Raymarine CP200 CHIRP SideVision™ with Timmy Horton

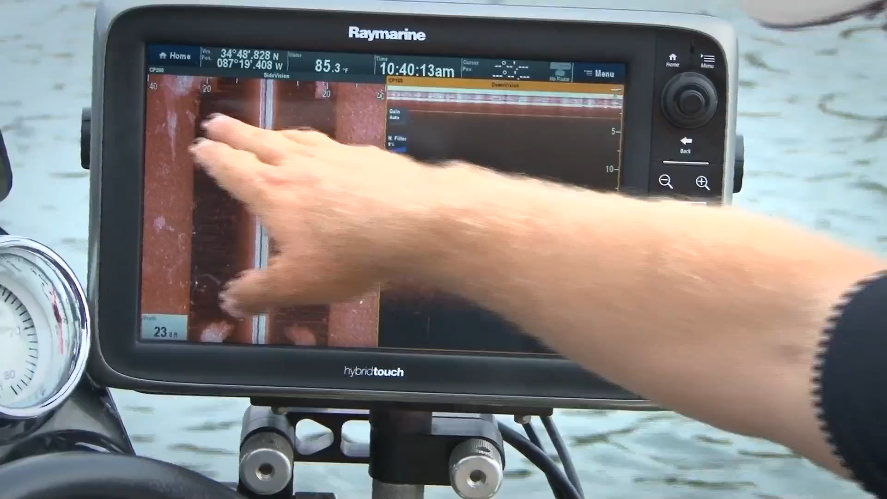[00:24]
Man, this is some cool stuff right here.
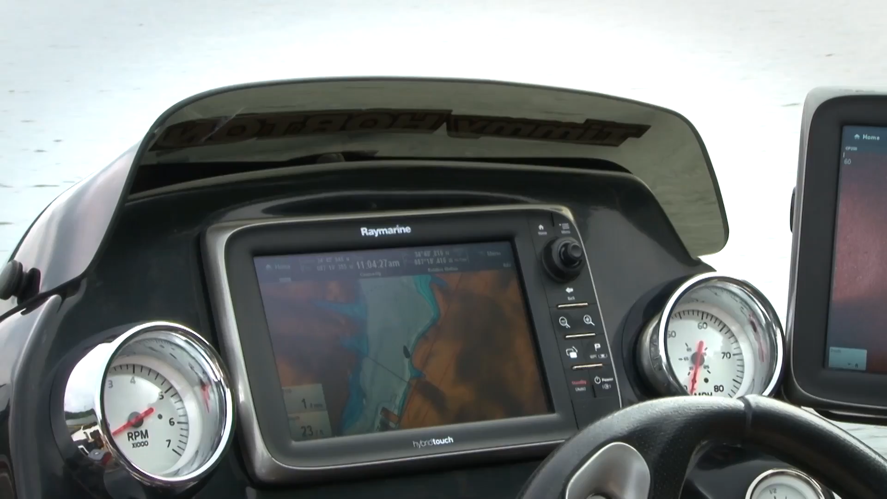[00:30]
The CP200 integrates with my Raymarine E-Series displays and it works with Raymarine's other network MFDs too.
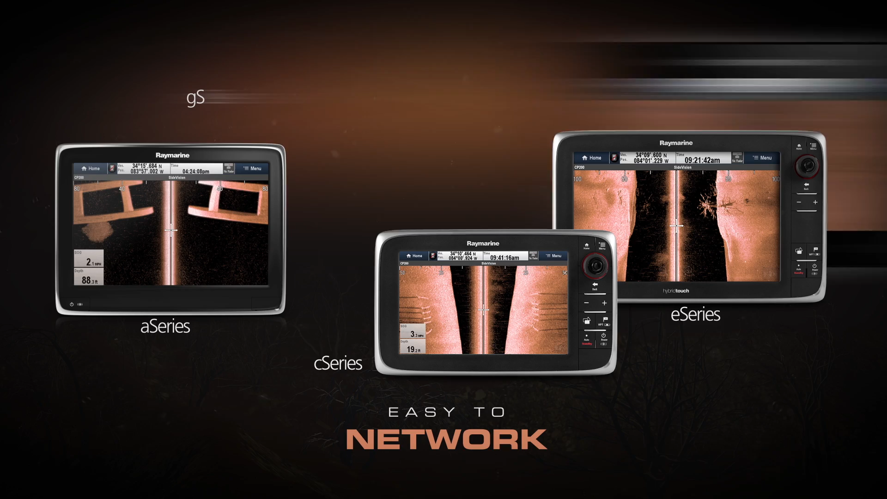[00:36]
Chirp technology is what allows the CP200 to perform.
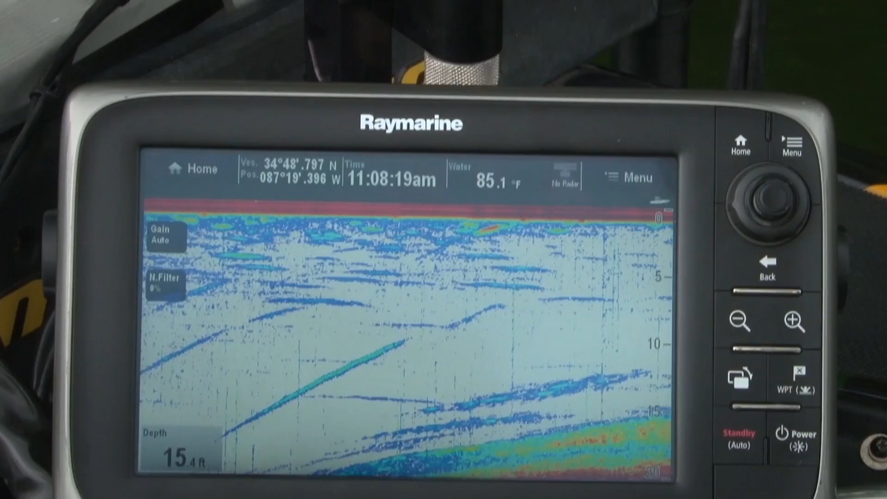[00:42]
On screen: depth 15.4 ft, water 85.1°F
I can see objects that are a long way from the boat and make a cast right to them.
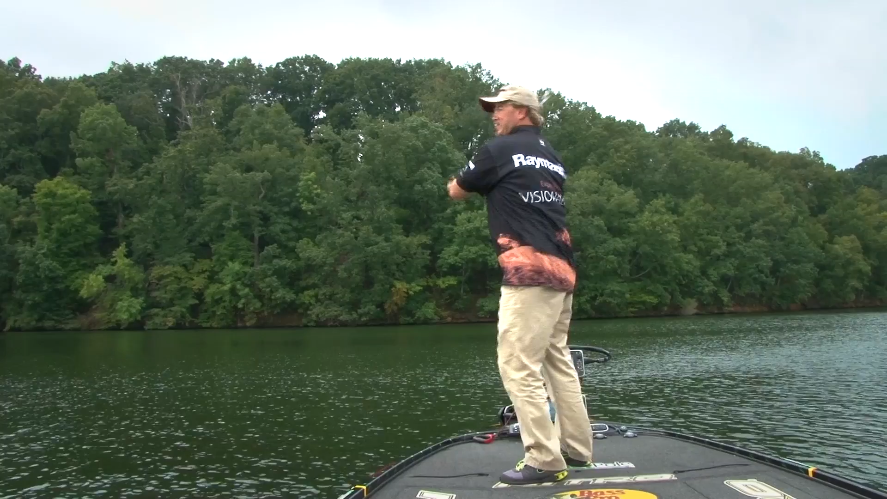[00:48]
Plus the images it delivers are crystal clear, almost like photographs.
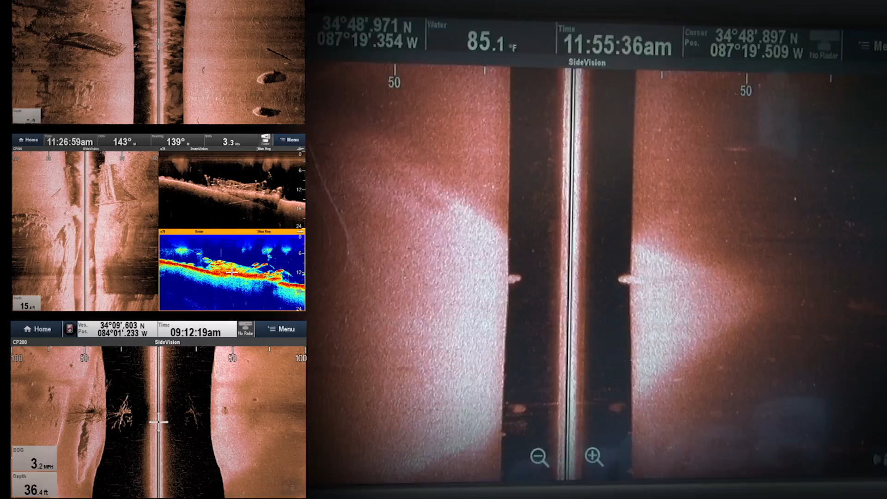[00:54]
There's no mistaking what's down there with Raymarine Chirp Side Vision. Man, look at the fish around it too.
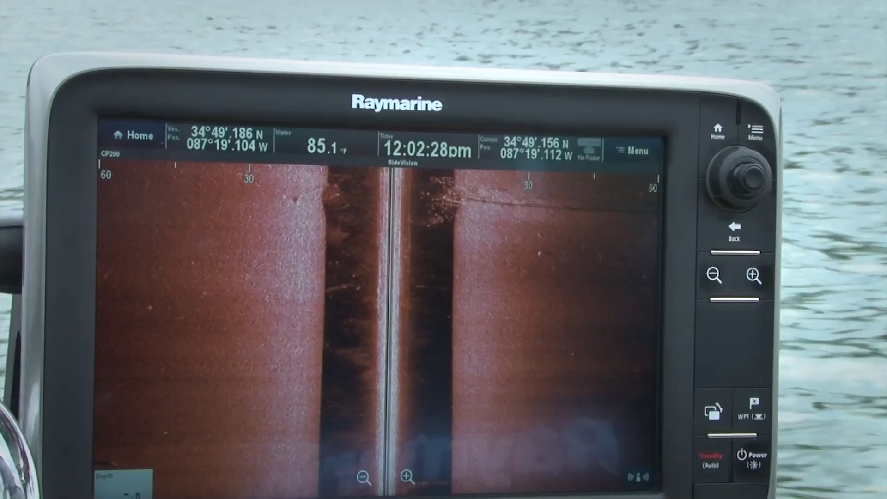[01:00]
On screen: water 85.1°F
Goodness gracious. There's the log. Look at all the bait around that log.
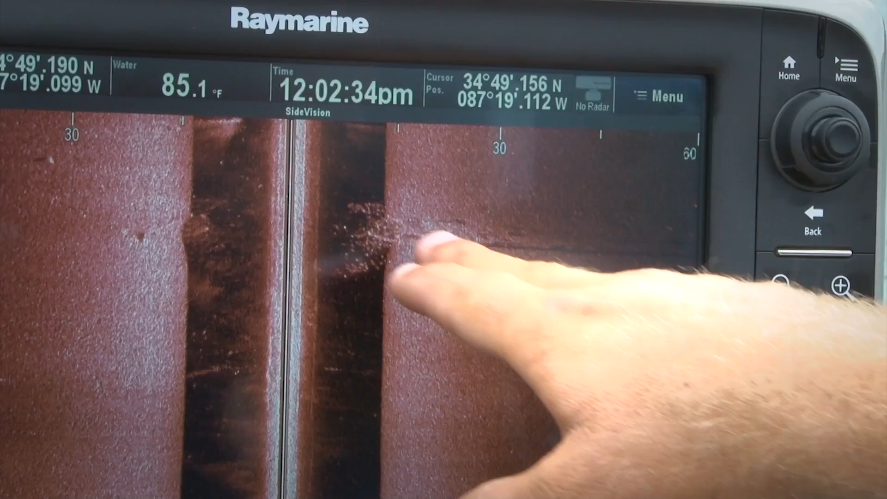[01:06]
On screen: water 85.1°F
See how it causes the shadow? That is awesome.
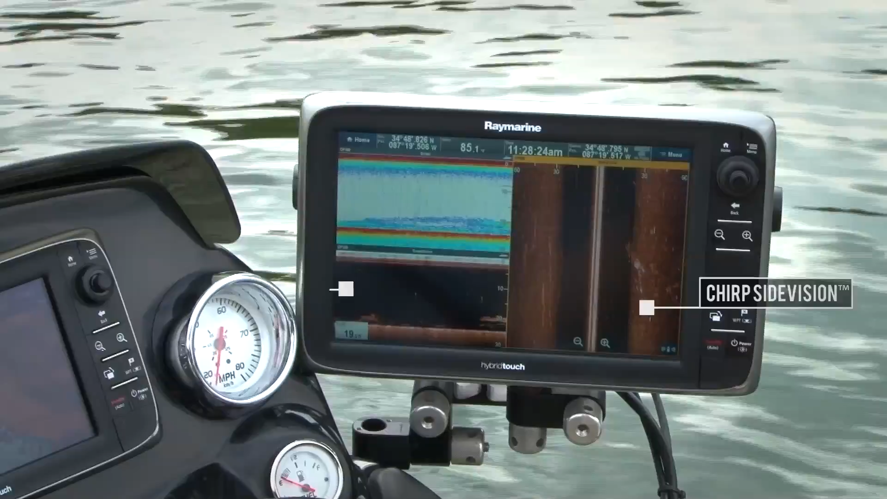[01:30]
Best of all, Chirp's side vision complements and works alongside its other amazing sonar technologies.